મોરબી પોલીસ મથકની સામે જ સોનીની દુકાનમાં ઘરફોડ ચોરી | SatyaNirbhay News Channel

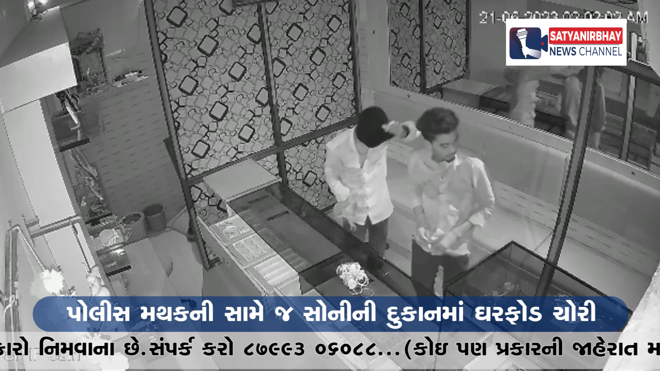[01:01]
घटना ससी टीवी कैमेरा मां कैत थेगी छे जुआ ससी टीवी कैमेरा ना वीडियो जेमा तसकरो चोरी करवानी घटना ने जहम आपी रहा छे दूरी कोड़ स्रिकान पतेल मोर्वी